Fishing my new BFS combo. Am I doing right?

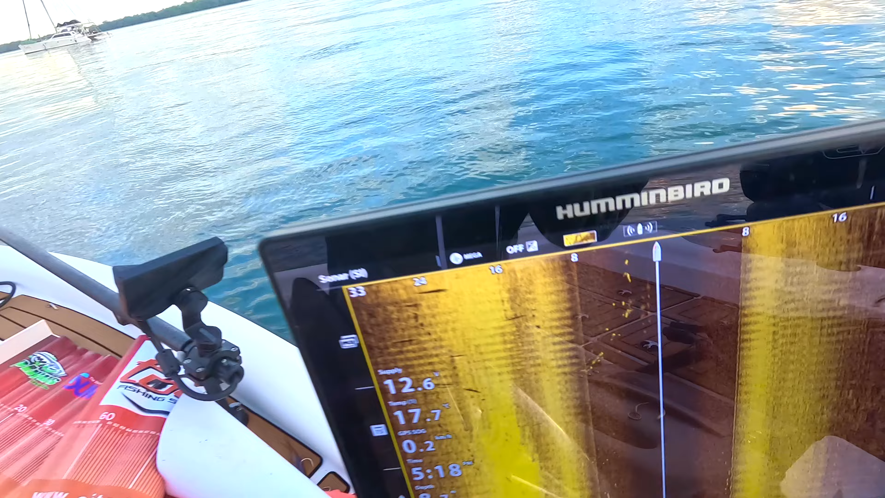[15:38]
you can see a couple of fish coming up with that other one he's not as big as the first two i don't think
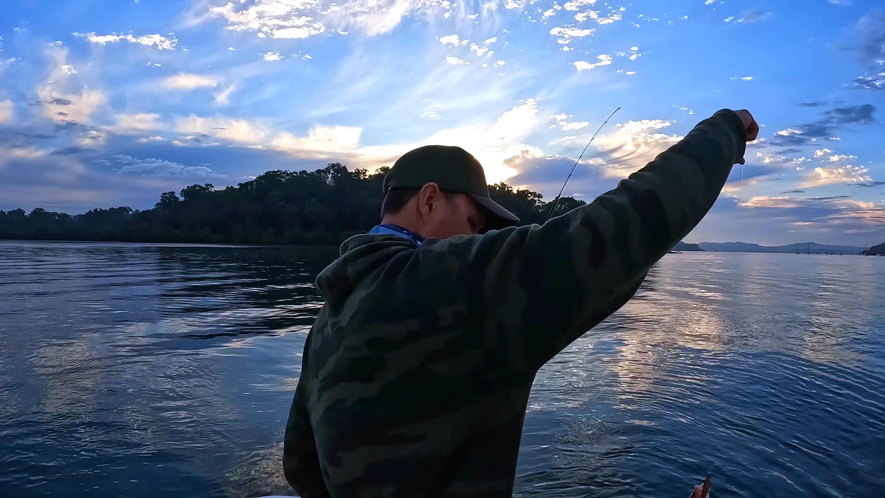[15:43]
wink he's a 40 though oh he's a nice fish number three not as big beautiful coloration on this fish very very dark orange to red
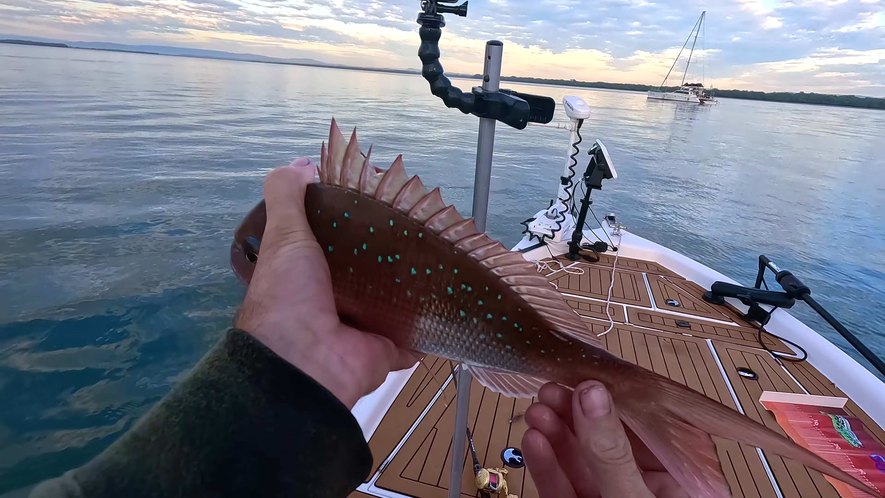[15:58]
look at the fish on the center they're really coming up and having a look
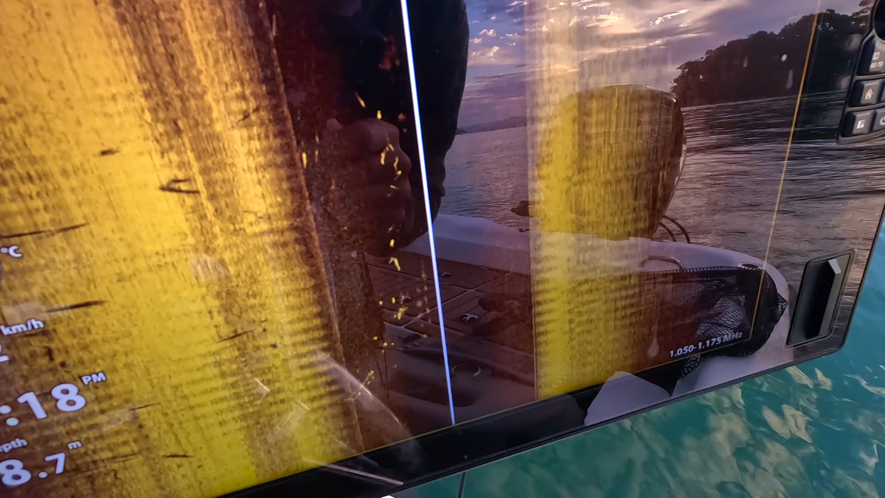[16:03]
after i catch him like that it's interesting there's obviously some bait up in here